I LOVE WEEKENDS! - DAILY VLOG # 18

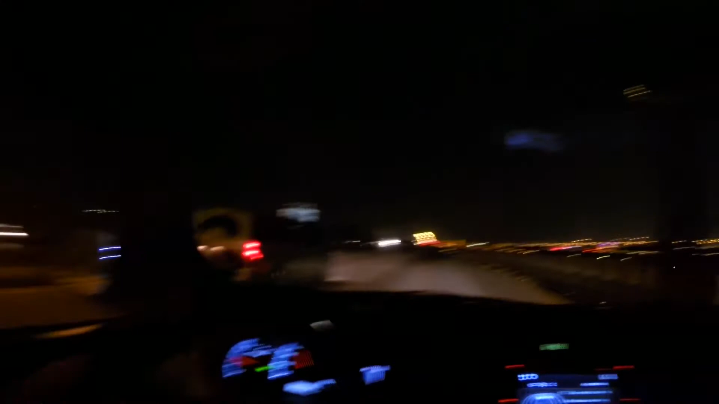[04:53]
Okay. Pag-uwi mo, alis na tayo agad. Sige. Yun o, lumalabas yung mga truck. Diyan talaga sila dumadaan eh. Tapos papuntayin dito. Kasi yung U-turn sila eh. Bye-bye! Bye-bye.